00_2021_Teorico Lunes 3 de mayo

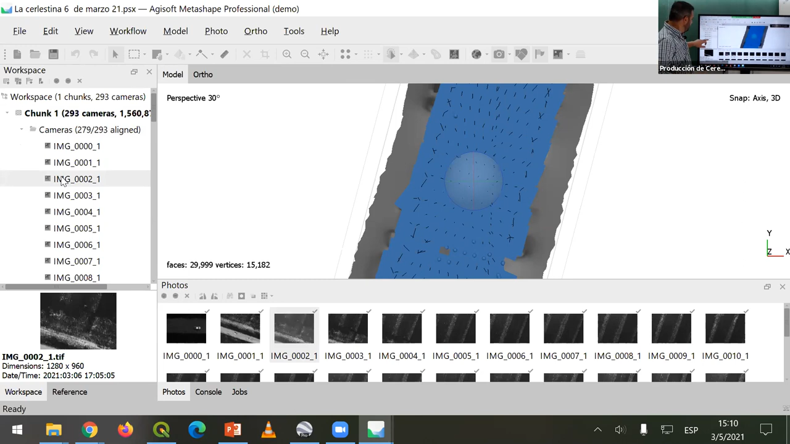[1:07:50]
si se fijan acá uno las carga después bueno hace son 3 procedimientos hacer un ortomosaico lleva tiempo de procesamiento pero no es tan complicado básicamente lo que les quiero mostrar es si van a ver las cámaras aquí abajo en chiquito ven que cada vez que hago clic en algún lado se ven lo que son las fotos y una vez que se generó el mosaico básicamente lo que ustedes ven acá
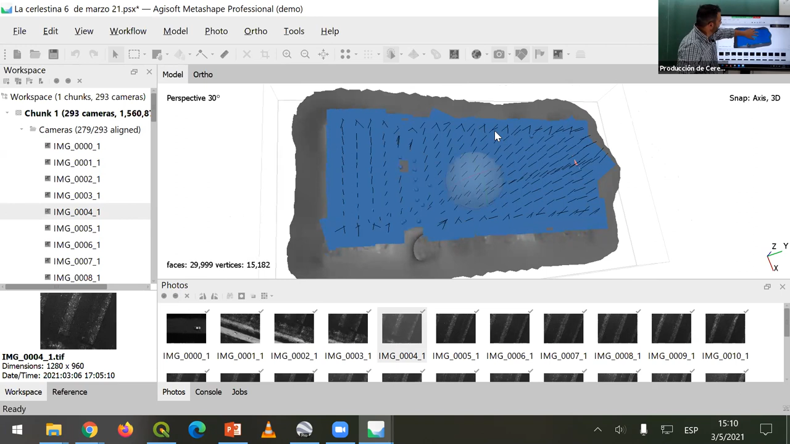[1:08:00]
cada palito de esos son las capturas que hizo la cámara y lo que está abajo es el modelo digital del terreno
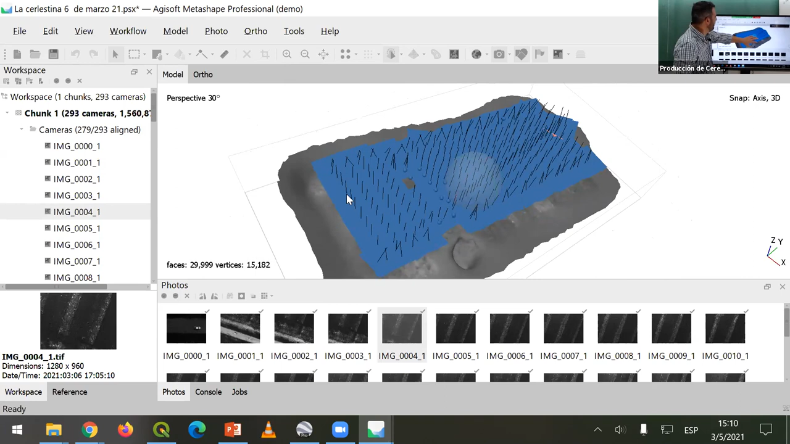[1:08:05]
cuando uno hace el procesamiento completo